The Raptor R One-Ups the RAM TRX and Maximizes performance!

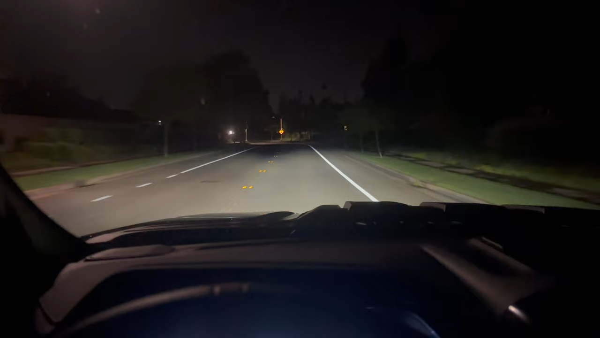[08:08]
rotate and pivot to the steering wheel so they're always illuminating your corners as you turn your wheel now there is a tow